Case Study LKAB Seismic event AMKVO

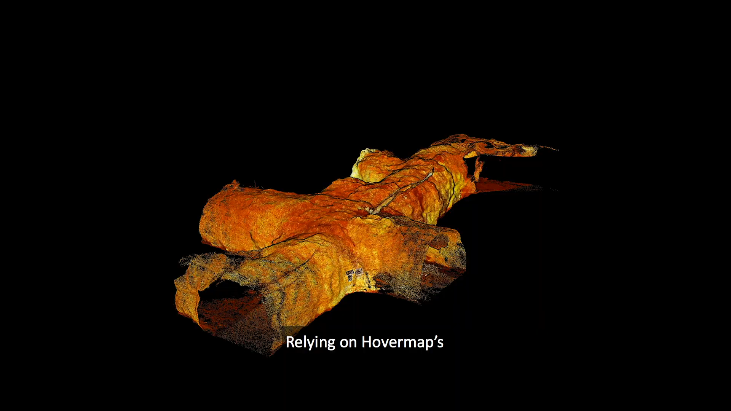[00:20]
Relying on HoverMap's LiDAR mapping and autonomy capabilities, the AMCO team deployed HoverMap through collapsed mesh,
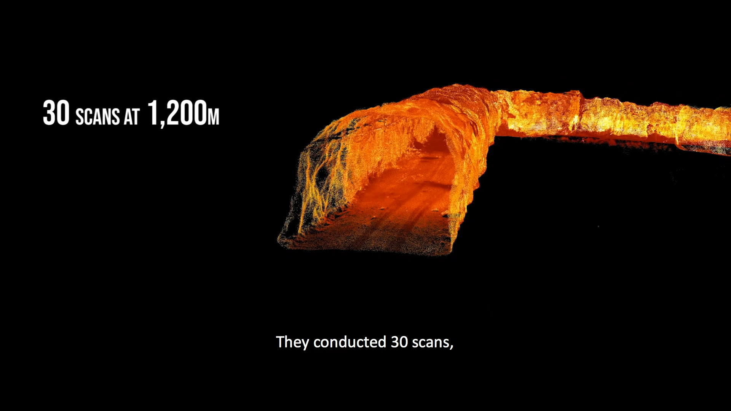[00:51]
They conducted 30 scans collected over one kilometre underground.